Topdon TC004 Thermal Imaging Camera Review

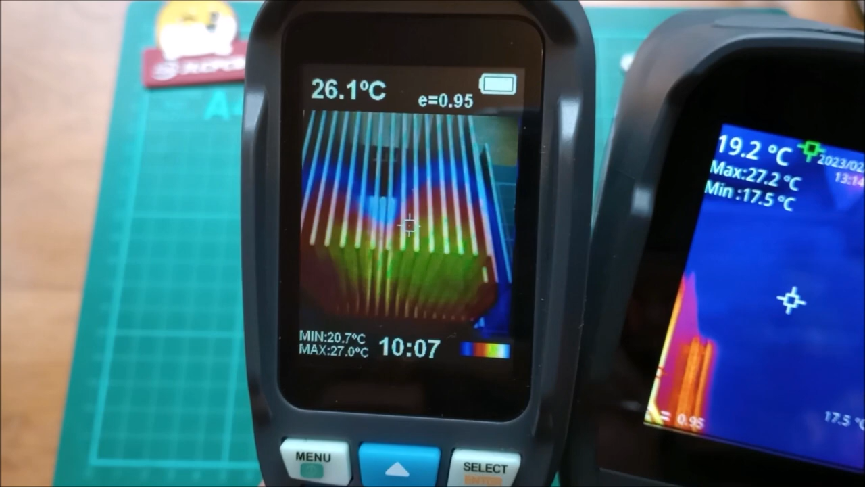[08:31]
overlay the optical image because if you look at just the thermal image
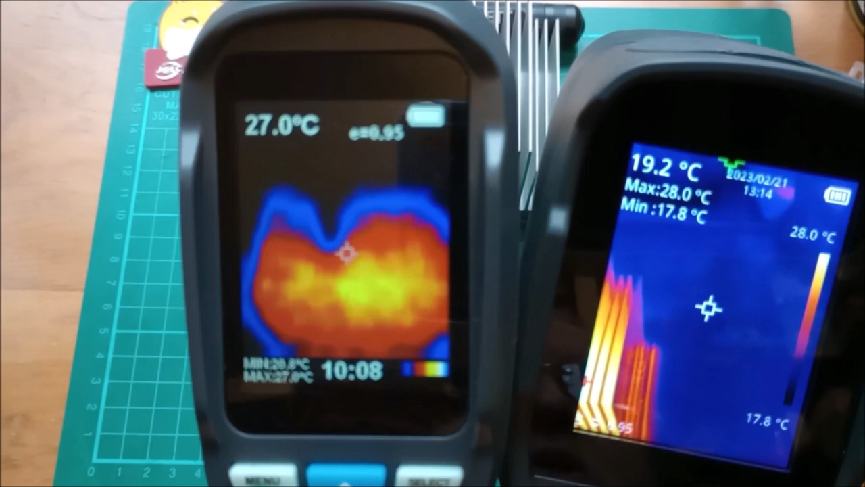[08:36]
On screen: scale top 28.0°C, scale bottom 17.8°C
it's very difficult to see what you're looking at I mean compare the detail when
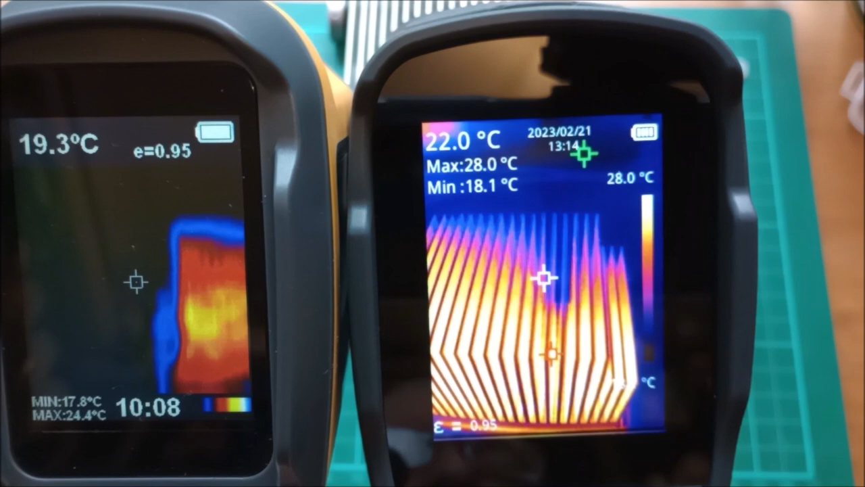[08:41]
you've got 256 by 192 pixels it's a completely different ballgame
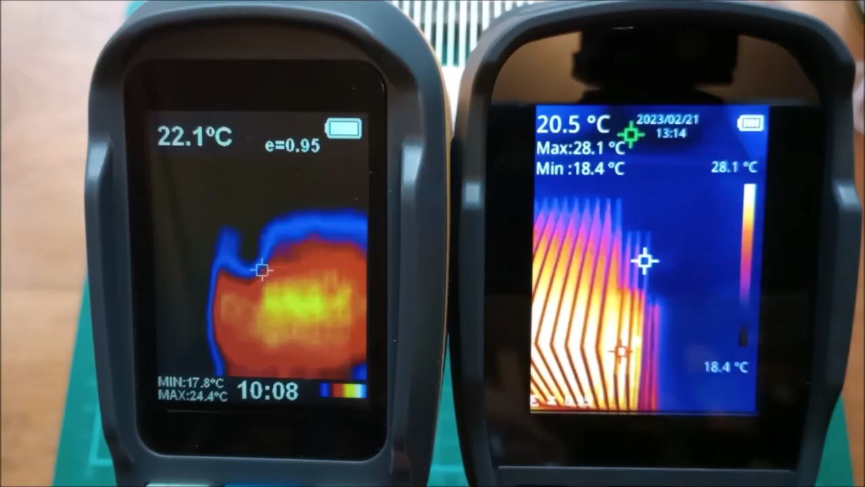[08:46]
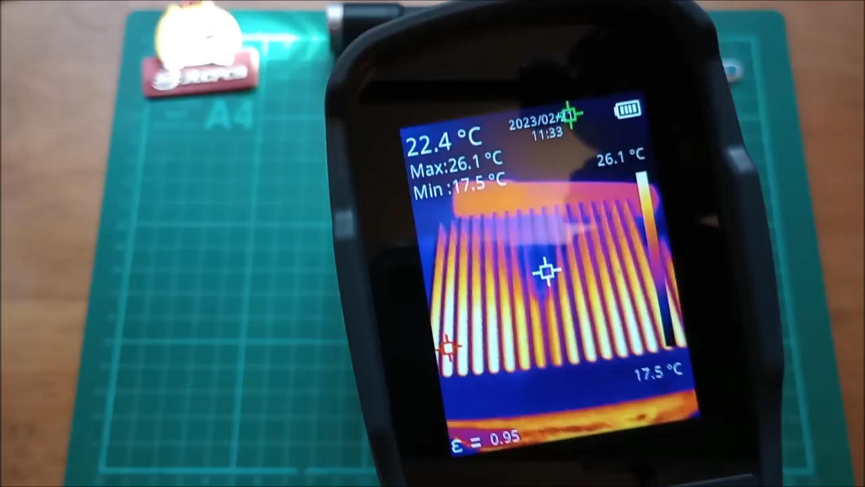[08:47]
On screen: spot 22.4°C, max 26.1°C, min 17.5°C, scale top 26.1°C, scale bottom 17.5°C
right let's take a couple of JPEG images of this
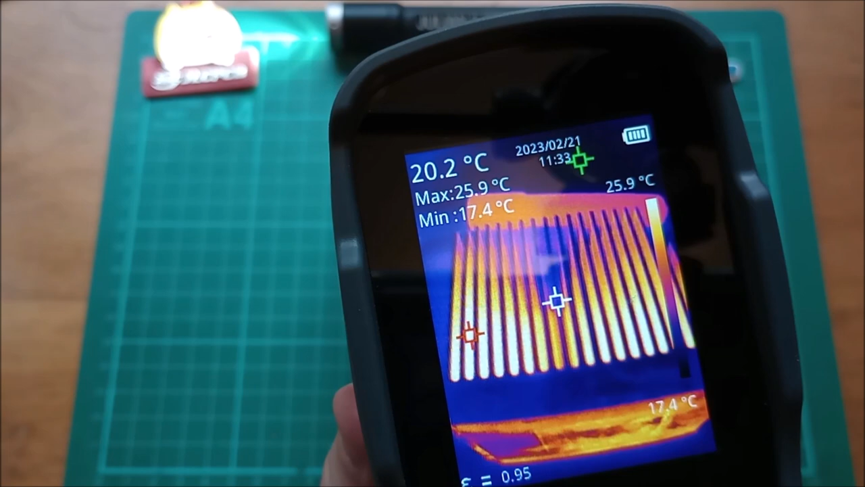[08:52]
On screen: spot 20.2°C, max 25.9°C, min 17.4°C
heatsink and you can see my flashlight just above the heatsink so I'll
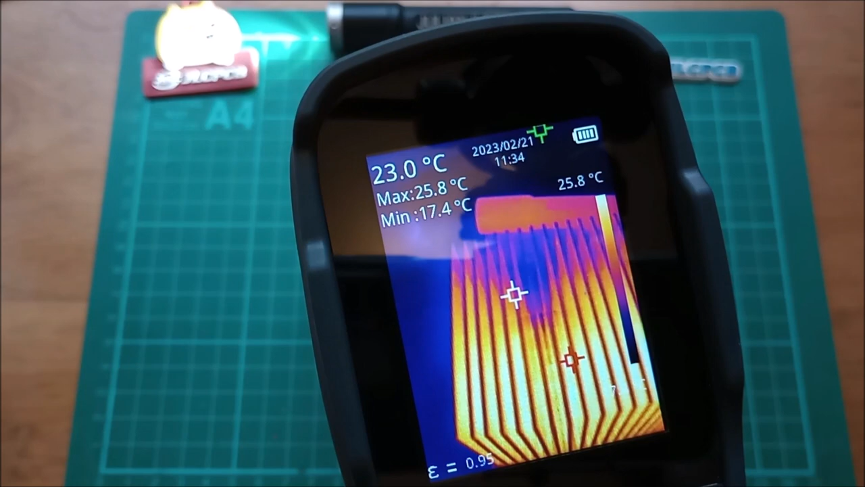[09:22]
On screen: spot 23.0°C, max 25.8°C, min 17.4°C, scale top 25.8°C
where you can reanalyze these images so let's connect the USB
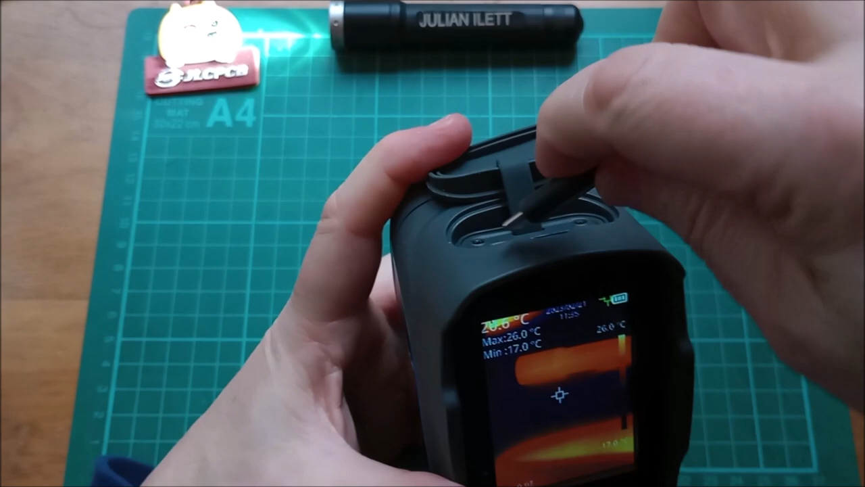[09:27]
On screen: max 26.0°C, min 17.0°C, scale top 26.0°C
type-c connector into the socket on the top of the camera head over
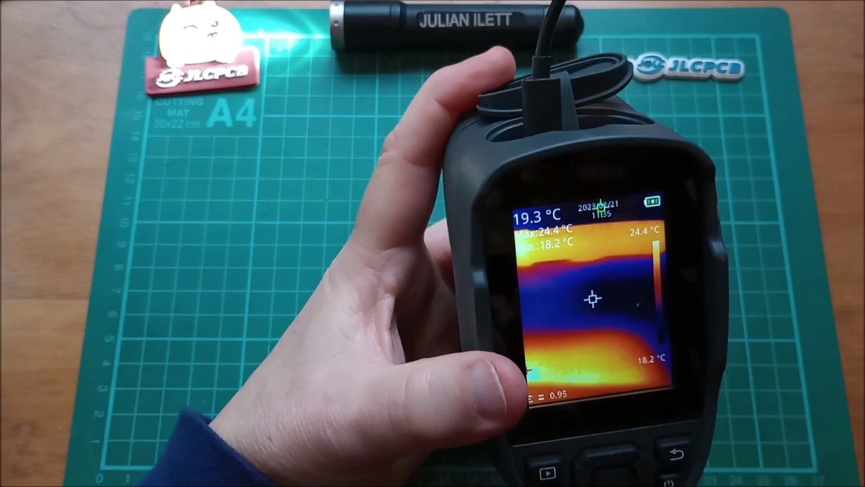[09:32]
On screen: spot 19.3°C, scale top 24.4°C, scale bottom 18.2°C
to the PC and see what we can see so here we are in TD view now you can download this software from top don's website topdon.com
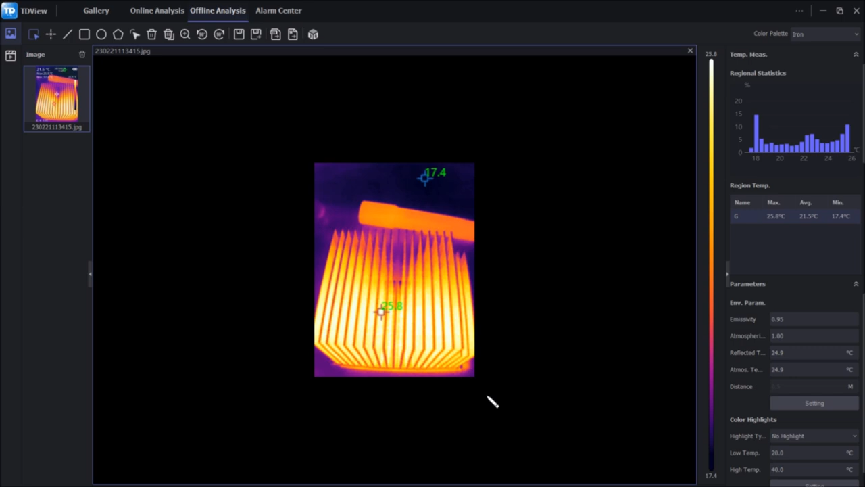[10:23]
but you've got these various controls here to look at multiple images at once and if you do that and then go back to the image it comes up full size not quite sure why on here we can do things like take a measurement at an arbitrary point there we can also draw a line and it'll give you minimum and maximum temperatures on that line we can draw a square and it'll give you minimum and maximum
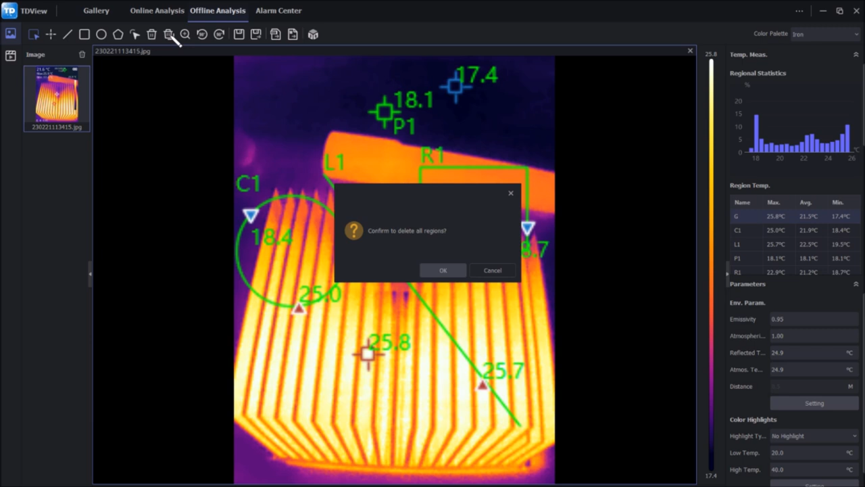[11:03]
temperatures in that region and you can add as many of these elements as you want there's a circular one there and so on and I can delete all of those if I choose to now because we're looking at the raw thermal imaging data and not just the JPEG we can actually change things like the palette so I can have this in a white hot palette or black hot which actually looks a bit more like a black and
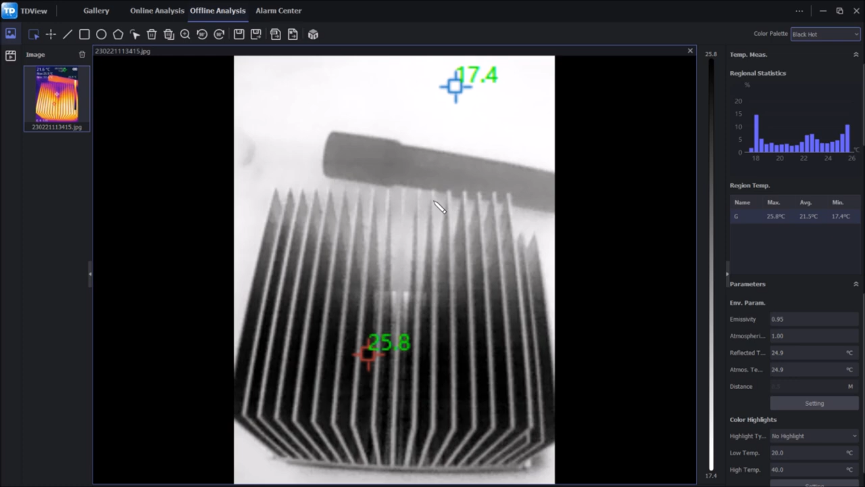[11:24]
On screen: min 17.4°C
white visual image I can also have rainbow and there are some here that aren't even on the camera like lava and this one which is red grey so it's essentially black and white but with red elements for the highest temperatures other things you can do here rotate the image save the image save it save the data as csv or export a report in word
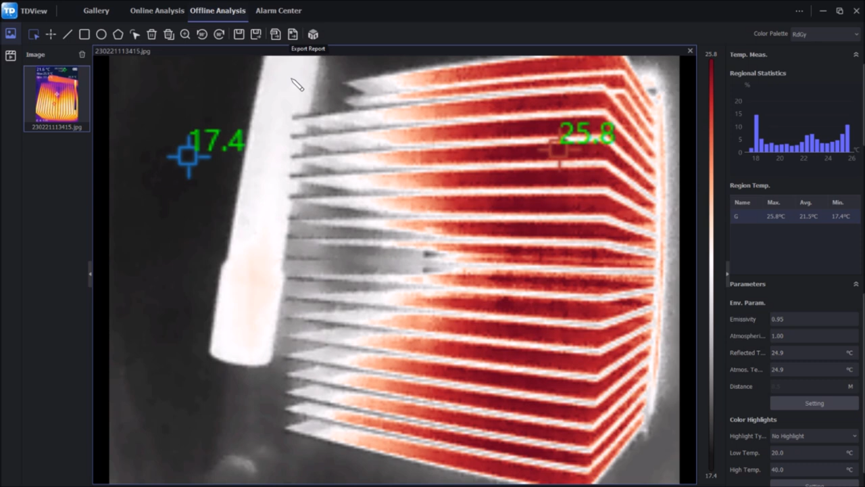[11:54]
On screen: max 25.8°C, min 17.4°C
format there's also this which is a nice 3d image so you can see here we can take a look at the 3d data I'm just spinning it around using the right button on